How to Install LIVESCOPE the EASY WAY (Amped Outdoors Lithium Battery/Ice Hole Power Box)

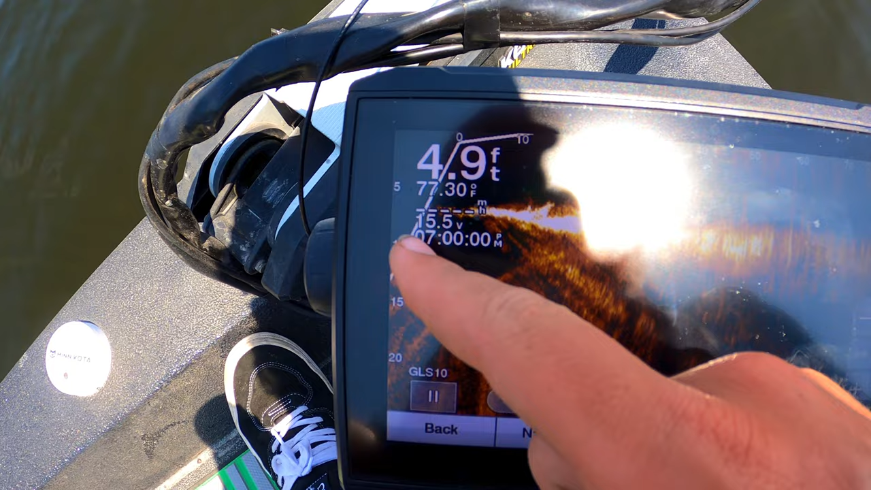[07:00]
On screen: depth 4.9 ft, water 77.30°F
all right y'all there it is as you can see up here i'm getting 15.5 volts when i first get out here it's normally at about 16.5 around there somewhere and i've been out here for all morning it's like midday right now like one or two o'clock so no
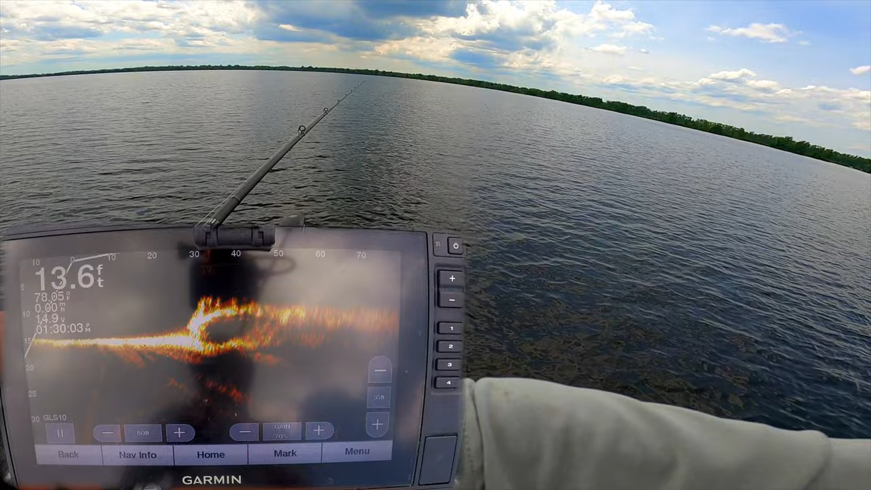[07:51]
On screen: depth 13.6 ft
there's one that's a good one